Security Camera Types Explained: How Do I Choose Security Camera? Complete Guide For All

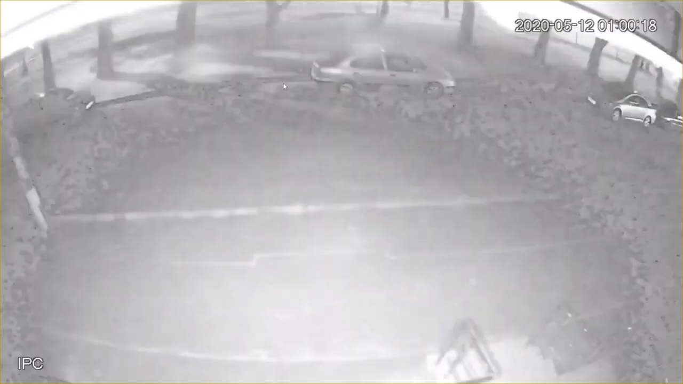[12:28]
Night vision, of course, a division to outdoor and indoor again. Because from an outdoor camera, it is normal to expect an increased night view distance higher than 10, 20, 30 meters and more.